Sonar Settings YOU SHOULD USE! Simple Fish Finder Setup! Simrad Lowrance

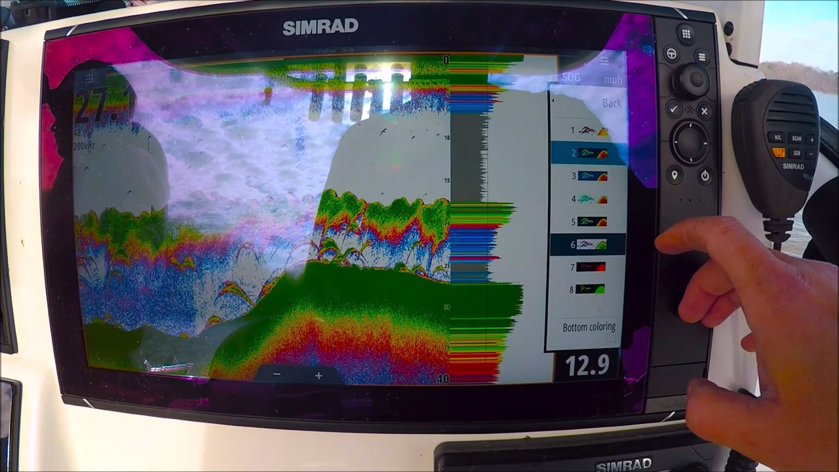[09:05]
A lot of deep blue saltwater fishermen like these dark backgrounds.
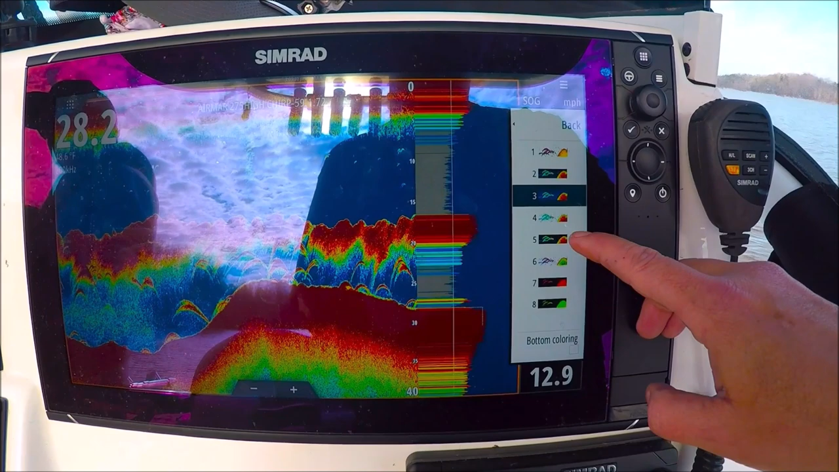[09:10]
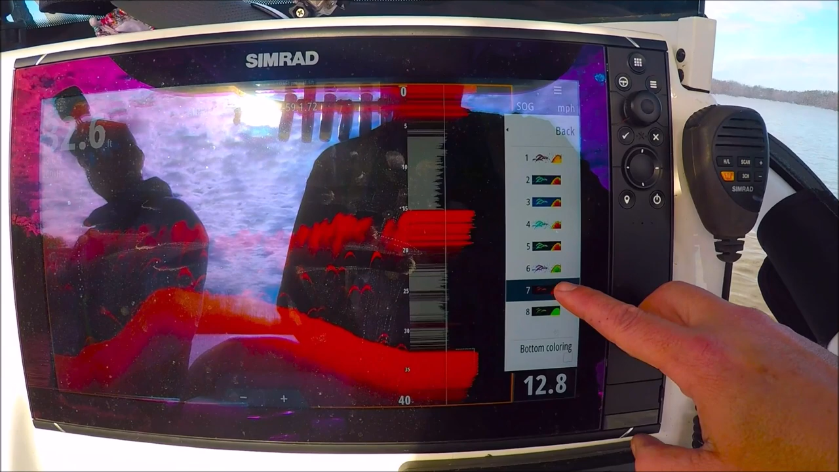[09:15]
Red. All kinds of choices here. Bottom coloring.
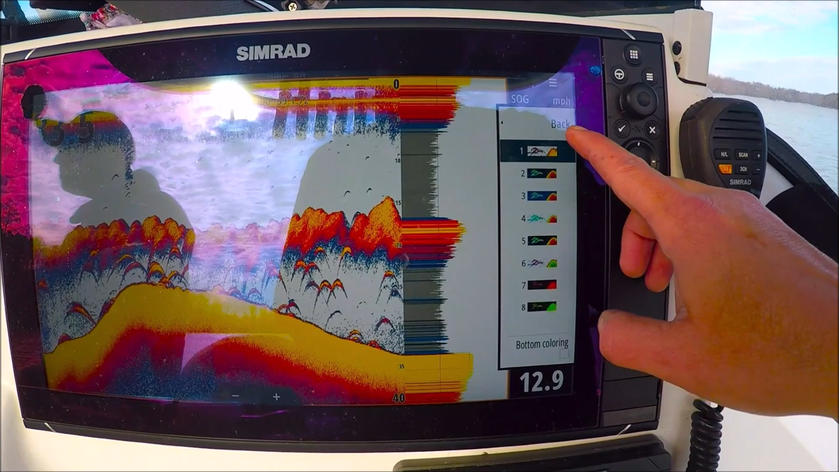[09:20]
Bottom coloring.
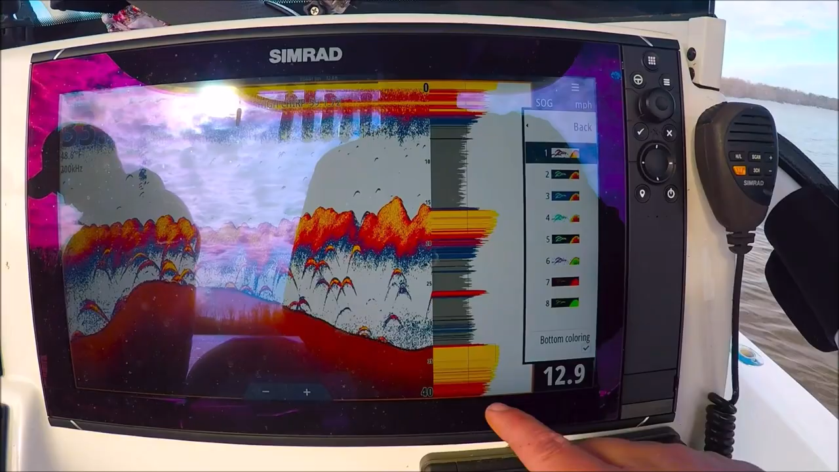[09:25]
Colors the entire bottom here brown. This is a good feature for fish that hold tight to the bottom like you're seeing here.
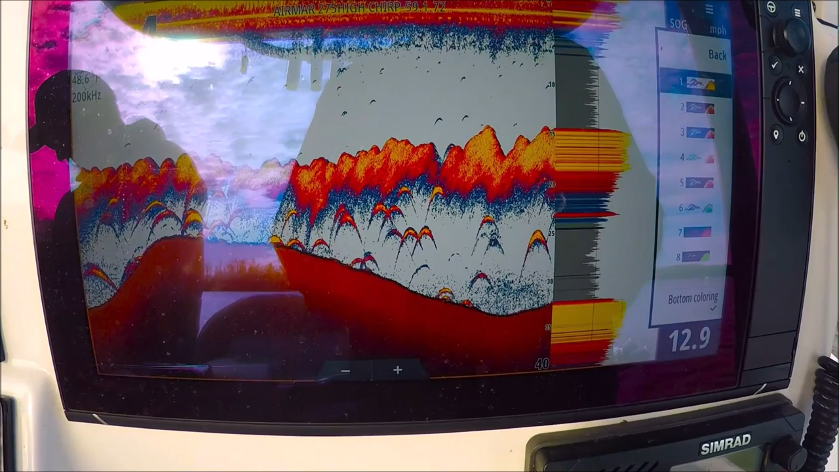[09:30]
It really makes them stick out because it only covers the bottom.
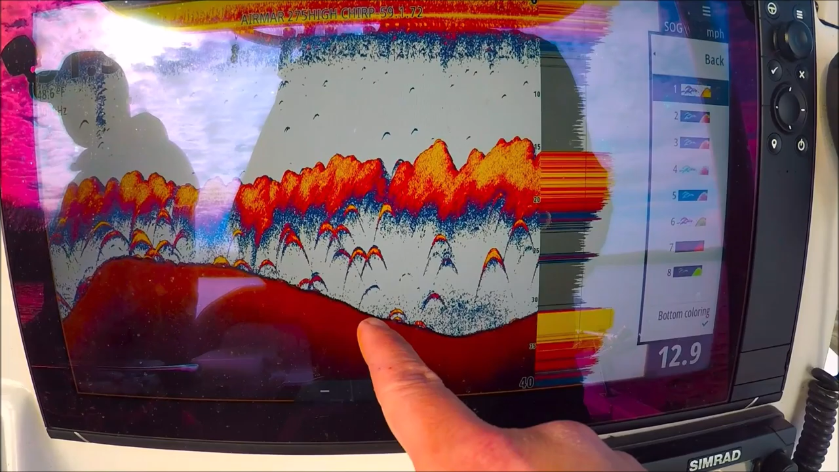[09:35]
Flounder fishermen with fish laying on the bottom. They look a lot like that. So, this is a good feature for that.
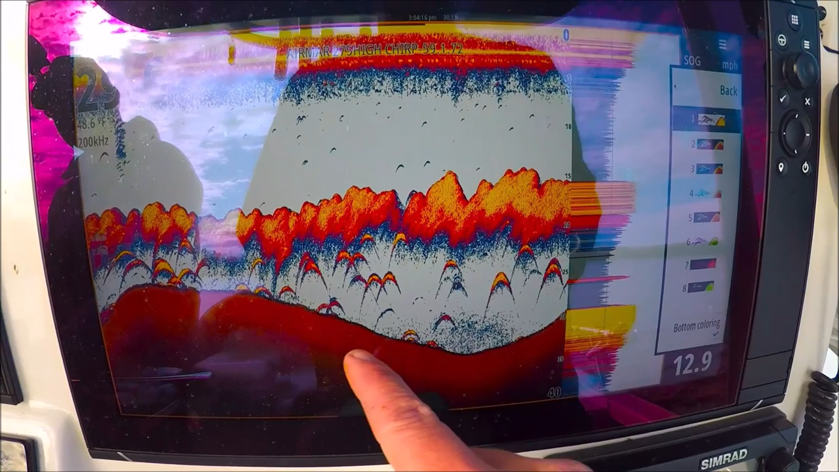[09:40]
On screen: speed 12.9 mph
Back. Back.
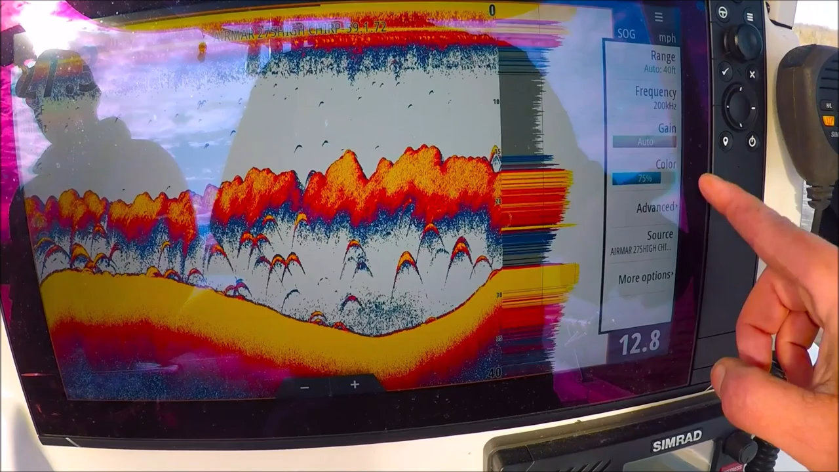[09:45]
On screen: speed 12.8 mph
Source. We can pick the transducer we're using.
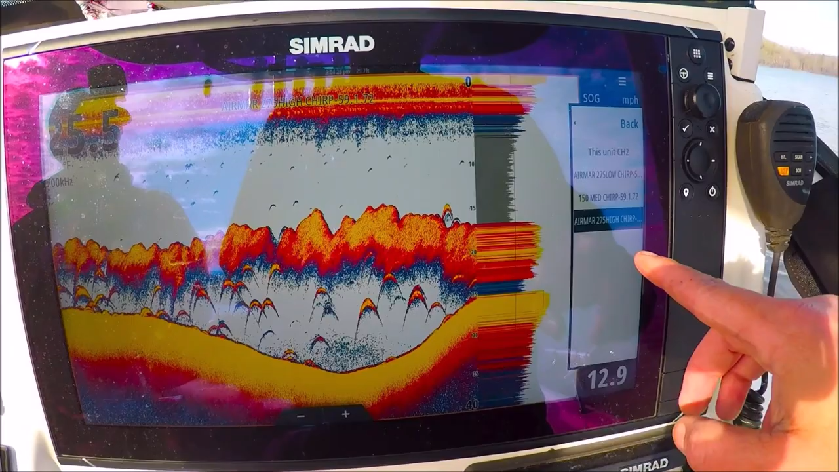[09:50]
I have several on this system. I have my high chirp transducer selected now.
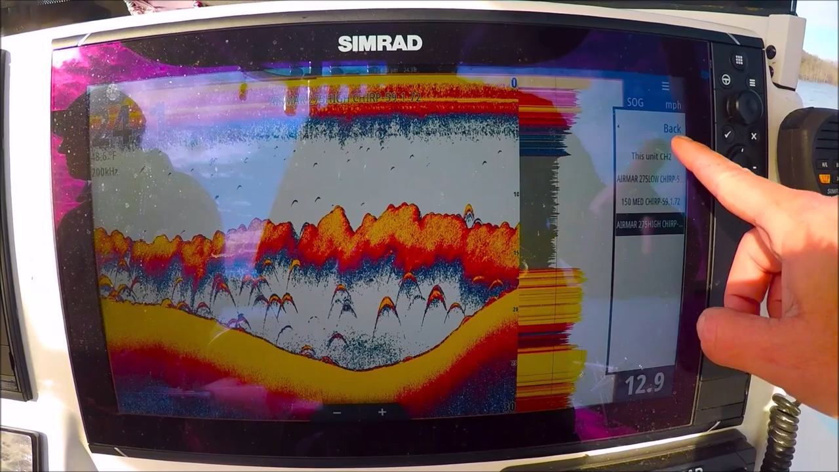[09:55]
Now I can go into frequencies. This particular transducer is 200 kilohertz.
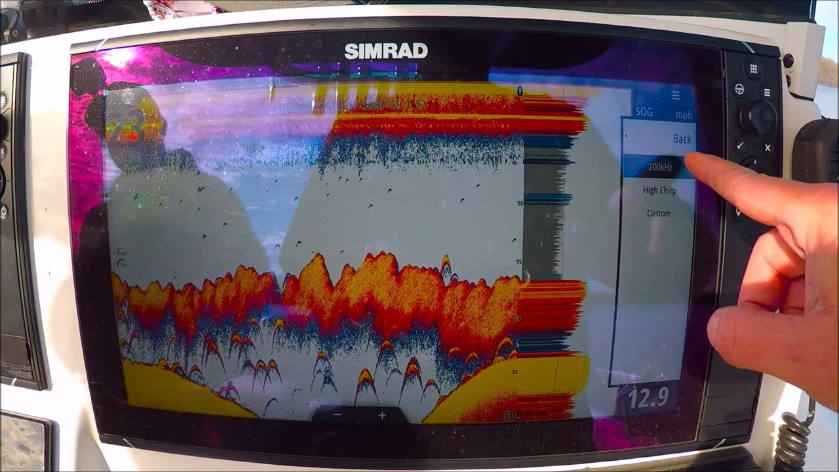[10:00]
High chirp on this channel. Or custom. Custom we can pick the frequency we like. 170 is one I like.
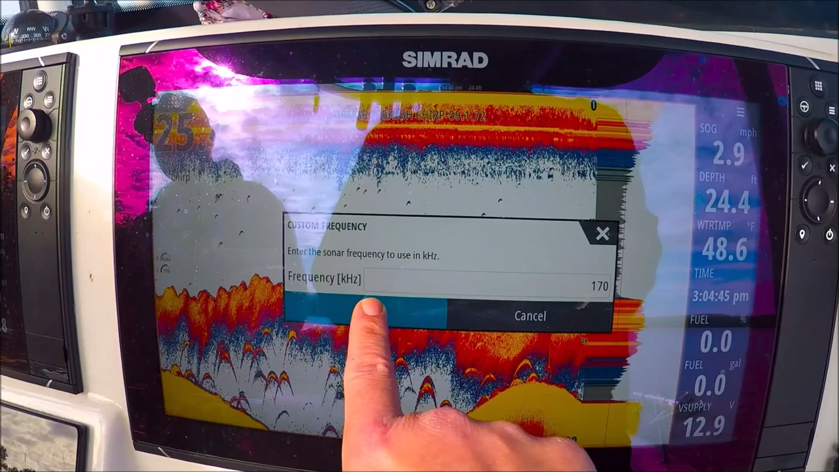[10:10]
On screen: depth 24.4 ft, water 48.6°F, speed 2.9 mph
Let's see what that looks like. That feature is only available with certain chirp transducers.
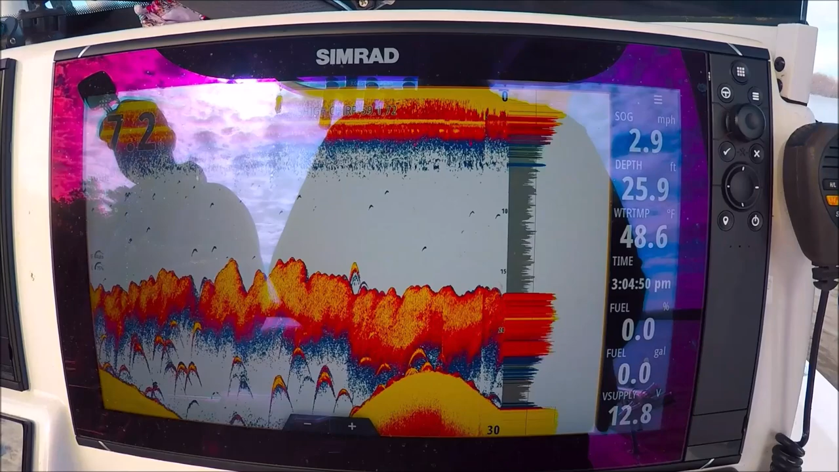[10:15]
On screen: water 48.6°F
Let's go back to high chirp.
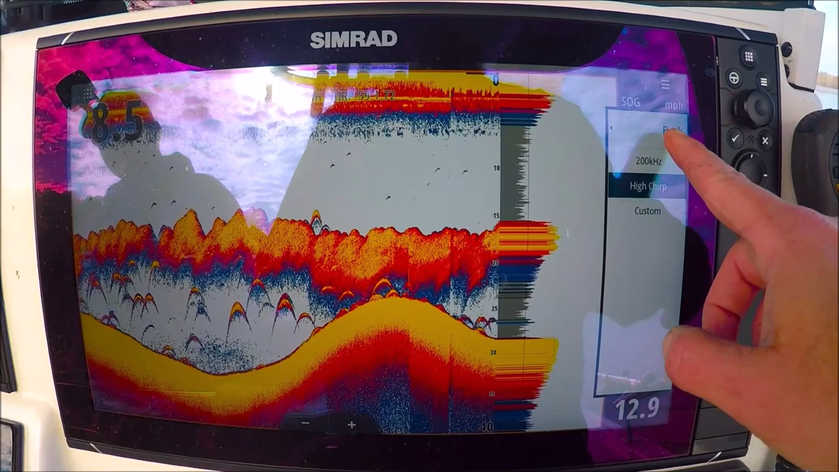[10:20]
Alright. Now what are we looking at on the screen here? Okay.
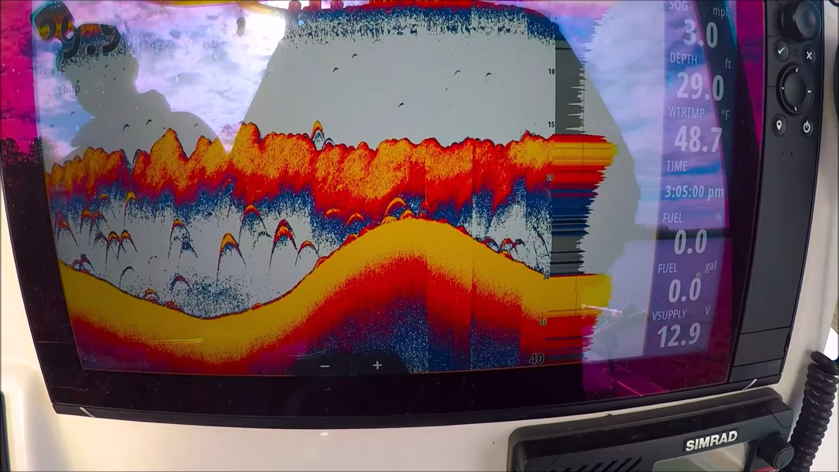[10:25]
On screen: depth 29.0 ft, water 48.7°F, speed 3.0 mph
This is thousands and thousands of threadfin shad.
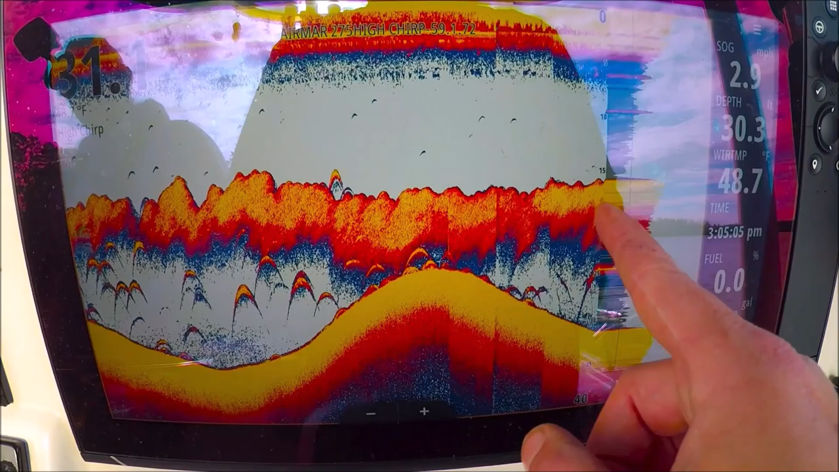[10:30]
On screen: water 48.7°F
Underneath, these are striped bass. These are perch. These are catfish. Anything down here eating these threadfins. You can clearly see the difference between the clouds of bait and the individual arches. The air bladders.
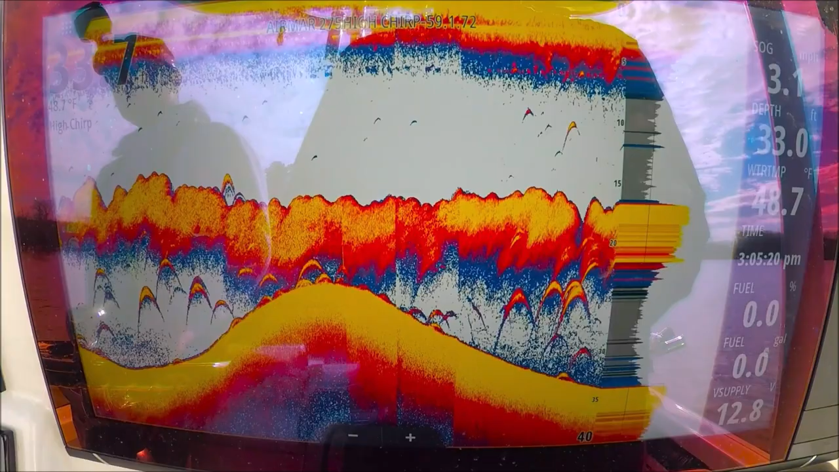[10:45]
On screen: water 48.7°F
These larger fish.
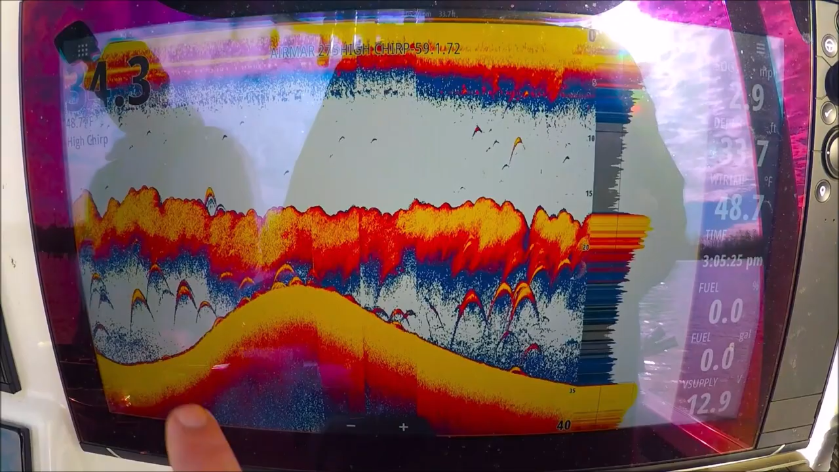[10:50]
On screen: water 48.7°F
Over here you have your temperature. The frequency you're in. Which channel you selected.
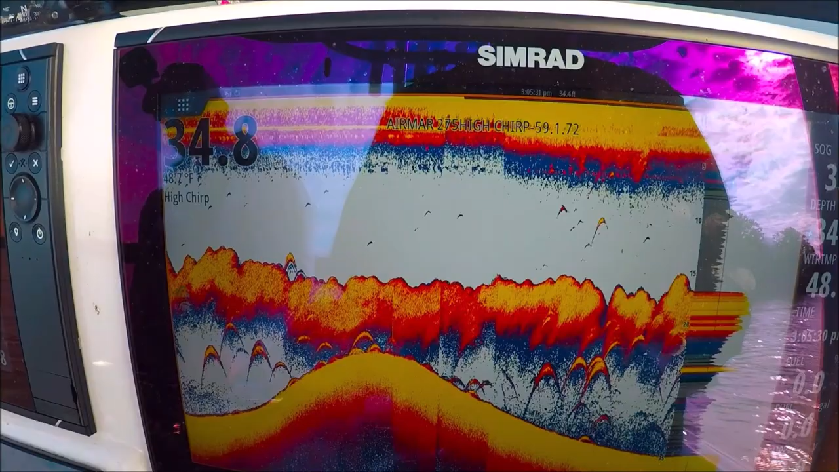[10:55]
On screen: water 48.7°F
Our menu is here. Now to select your menu,